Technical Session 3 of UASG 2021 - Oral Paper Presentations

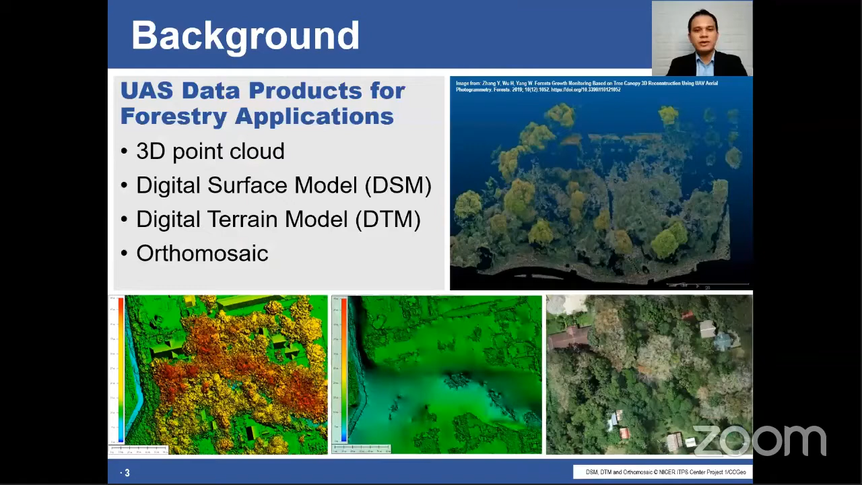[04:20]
Among the data products derived from UAS collected images and utilized for forestry applications are 3D point clouds, digital surface models, digital terrain models, and orthomosaic.
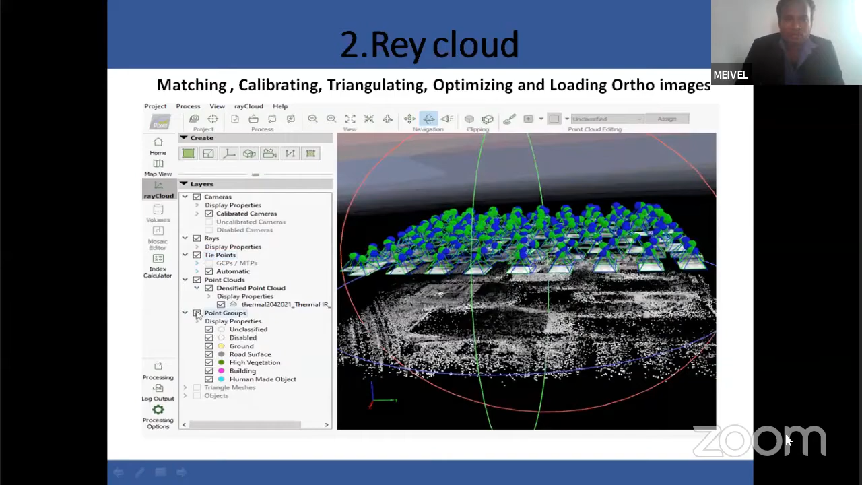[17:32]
And a 3D covered images, each point have that images that all data stored in that nodes. Nodes is connected to the MIS. So that MIS is we can cover that index value. So this is a area selection. We have covered that first red color is shown that area selection of the fever of maximum temperature is possible or not.
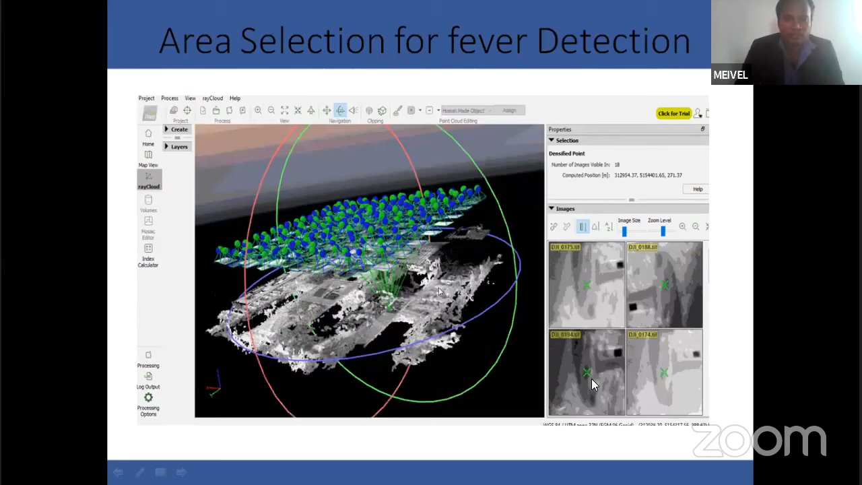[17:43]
We have covered.
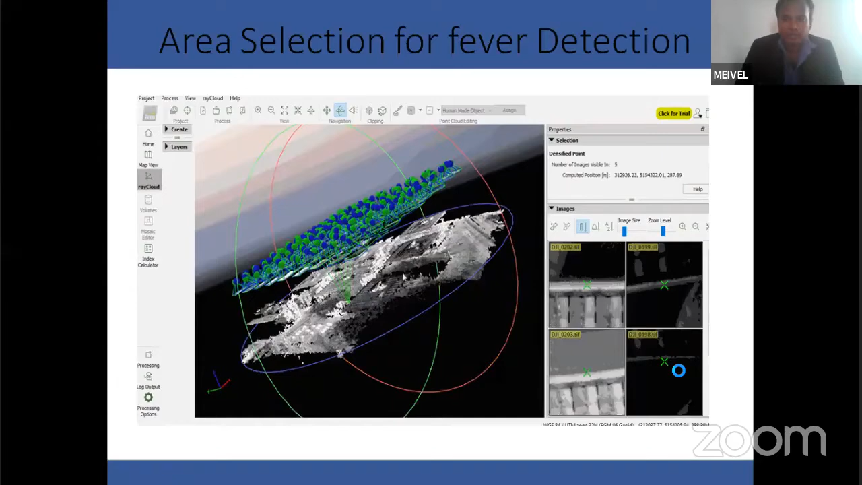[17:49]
This is the index value finding option. So I have collected that equal spacing and equal area,
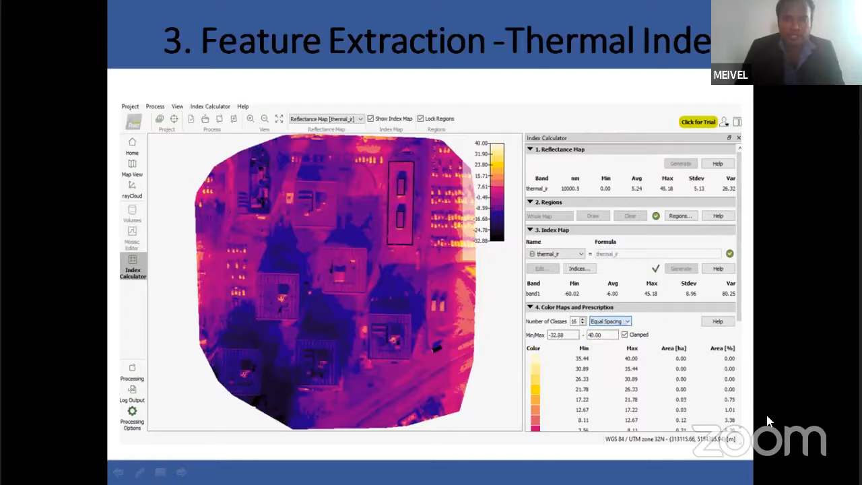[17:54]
and also that Jenks option is possible. I will classify it some mapping that up to 40 degrees Celsius, and also that see that this color cover 40 up to that 7.61 to 40.
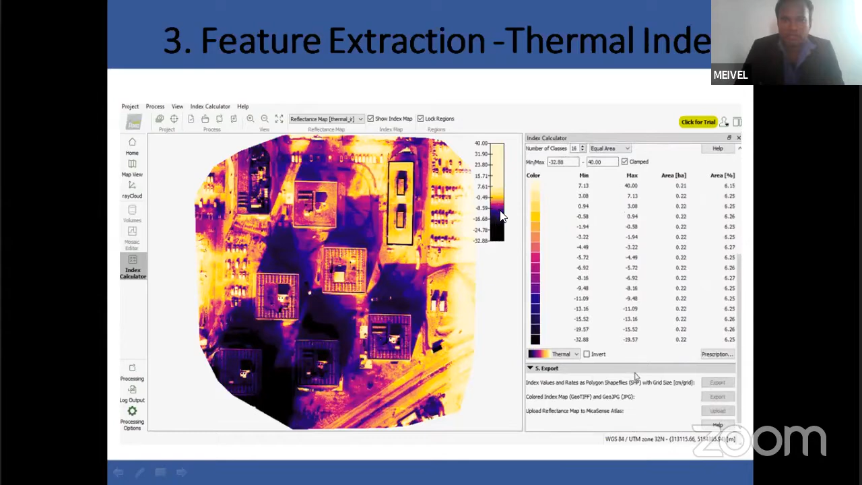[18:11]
Other colors is mentioned that building option, building have covered that low temperature, others are have maximum temperature value. So I have classified the colors. So this is a final set of final that mapping value.
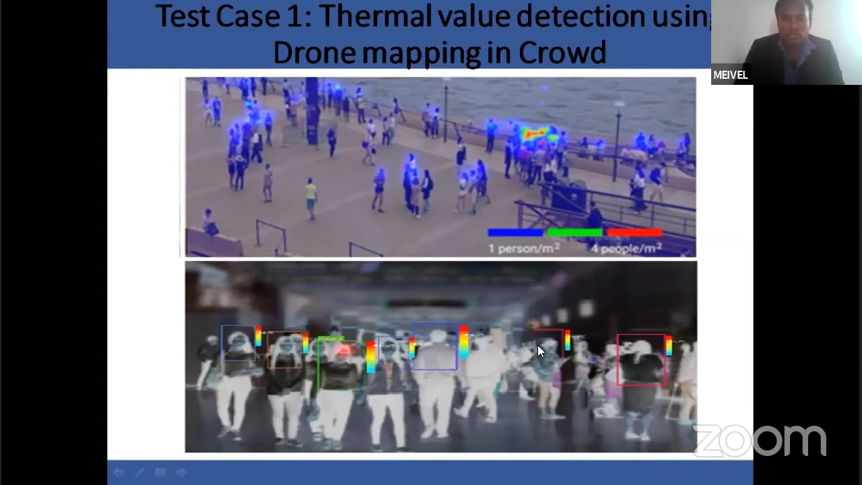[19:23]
Okay, that is using the RCNN algorithm. So in test case two, we have collected the simple like that that FLIR images. Two images have covered. First, have selected that thresholding values collected.
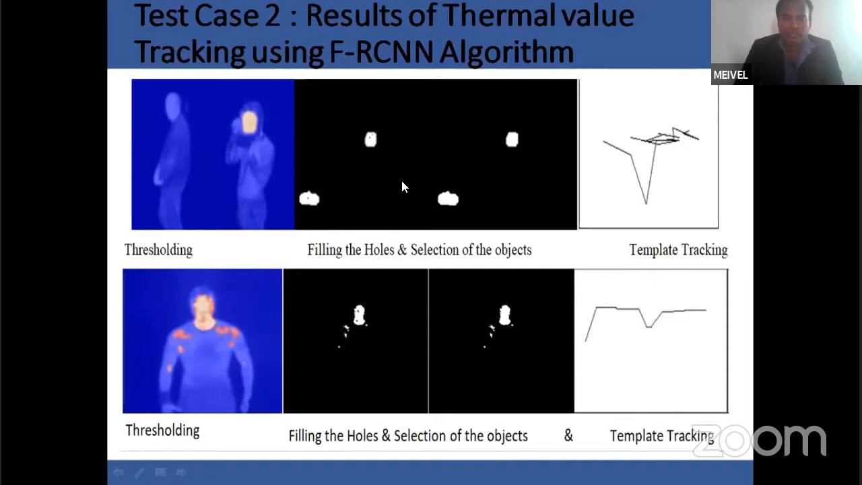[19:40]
Then after is not the threshold is not clear that. So we have filling that holes and also selecting the object. So finally, have tracking that object is possible using drone.
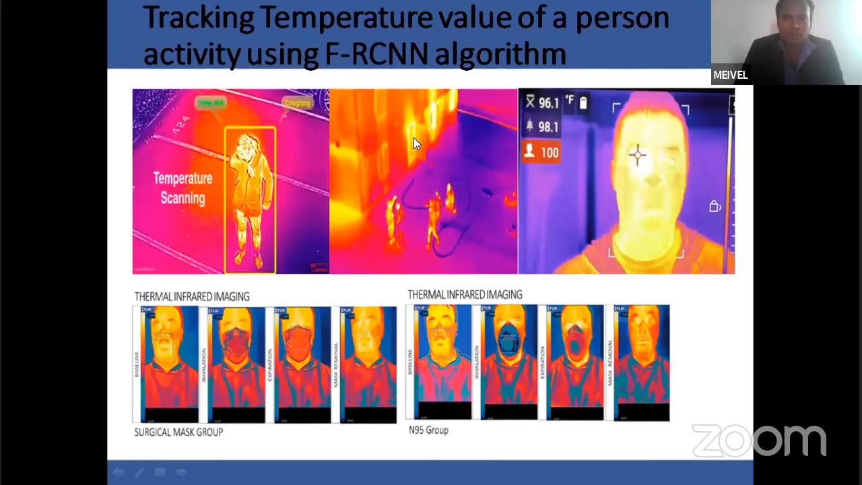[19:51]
This is the thermal mapping you have covered using the faster RCNN algorithm. You have covered various applying that temperature range and using the scan. So this is a convolution neural network algorithm solved that whenever walking driving, anything is possible, easily possible. I will follow these steps. Step one, I will collect that color mapping. Step two, I have collecting the data set of color mapping final result. Step three, FLIR image extraction. After image extraction, I spin hacker, have go to the some more filing value.
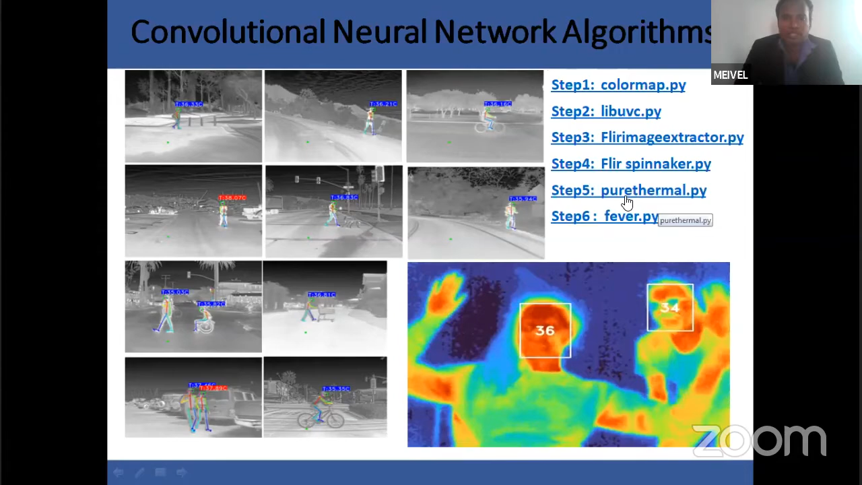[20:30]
So next one, I will collect the pure thermal value of each object. Finally, we detect that this file is held for detection of weaver. So this is my classification value.
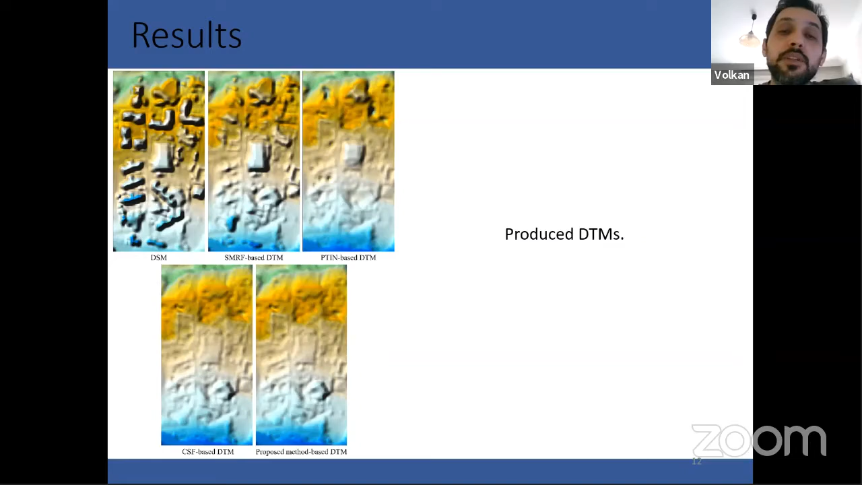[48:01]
The proposed algorithm and closed simulation filtering algorithm show the best performance among all. On the other hand, the original SMRF and progressive thin densification algorithms kept a considerable amount of the non-ground points, which we don't want. And these are the metric values computed from the filtered point clouds.